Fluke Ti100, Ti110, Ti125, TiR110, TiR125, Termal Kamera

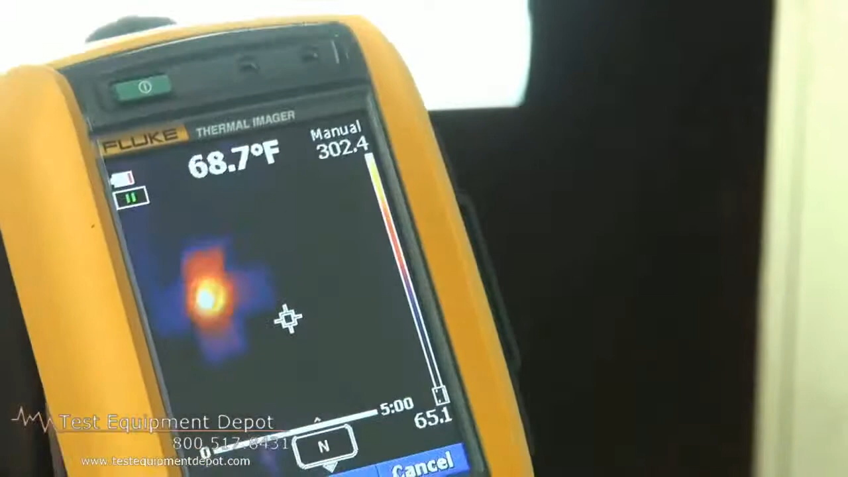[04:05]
On screen: spot 68.7°F
Okay, so all I need to do is squeeze the trigger, and you'll see that we're in the record mode.
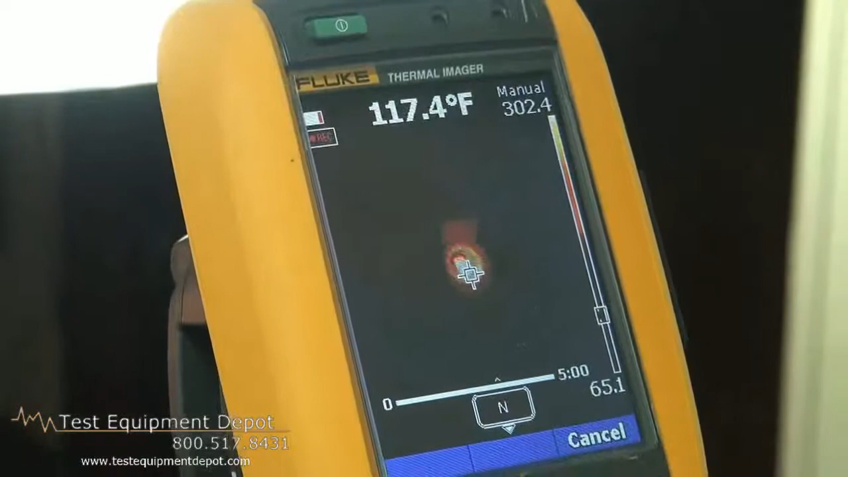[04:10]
On screen: spot 117.4°F
Fluke incorporates a rugged construction with batteries that, you know, do not fall out if you should accidentally drop your imager.